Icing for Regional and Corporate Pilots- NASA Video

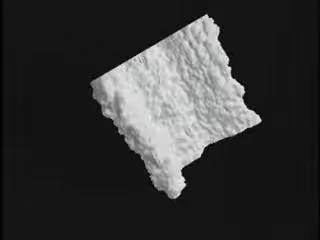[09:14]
However, it may also be very opaque and grainy.
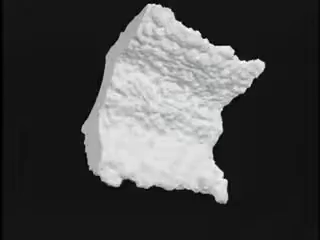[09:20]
Each type of ice can be hazardous.